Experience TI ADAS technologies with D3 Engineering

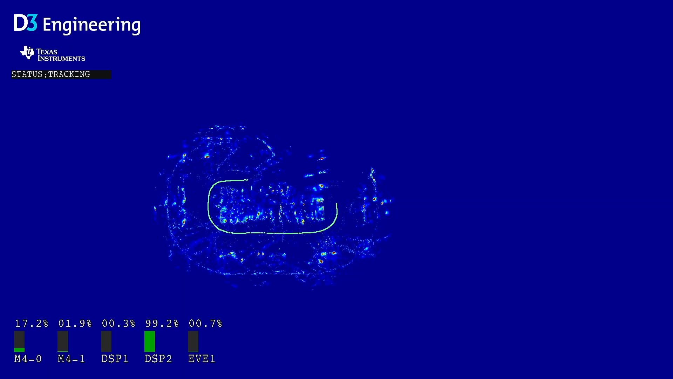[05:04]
So this is a multiple radar demo. We call it occupancy grid.
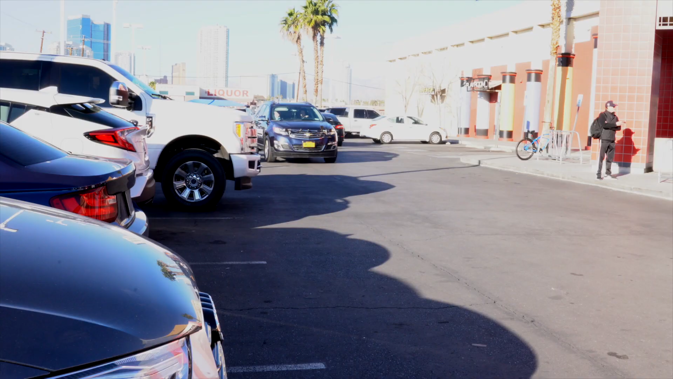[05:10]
What you're seeing on the screen and outside is we have six radars
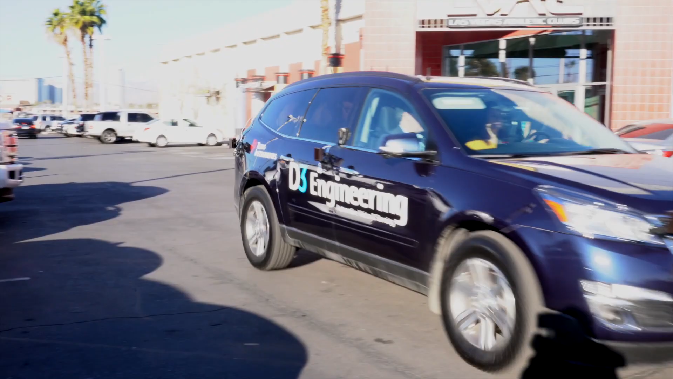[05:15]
all connected over CAN bus to a centralized processor,
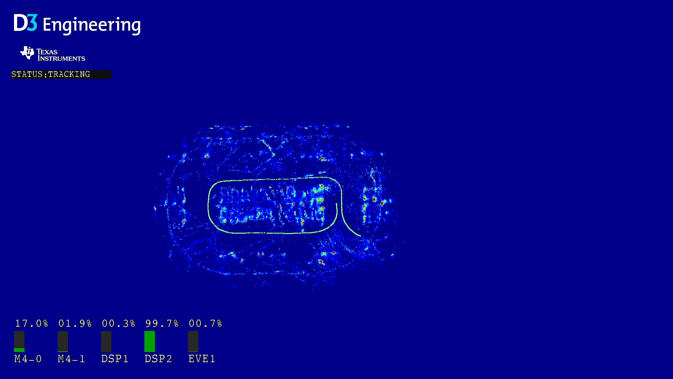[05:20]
and we're essentially mapping out where everything is in the parking lot. So you'll see as we drive around, the fronts and backs of cars get filled in. You'll see empty parking spots become obvious. You'll actually even see the side of the building that we're near fill in. And this is from, again, six millimeter wave devices around the vehicle. 1843 is a new part from TI. They actually do the processing out on the edge. This is a part that has a DSP as well as an FFT engine, as well as the RF engine, all in a single chip.
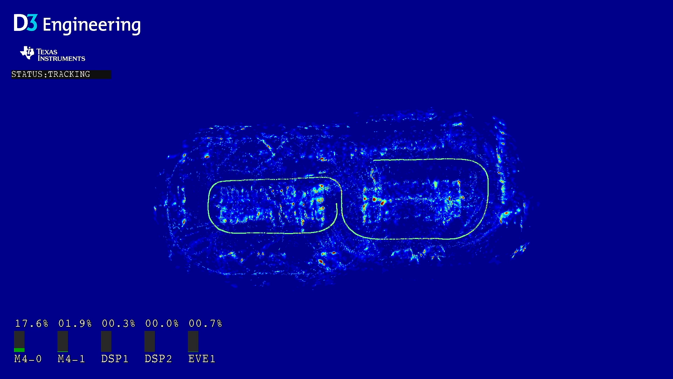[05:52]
Then over CAN bus, we send the solution back to a centralized processor, uses an IMU and a GPS, and we mux all this data together in a system that produces this output.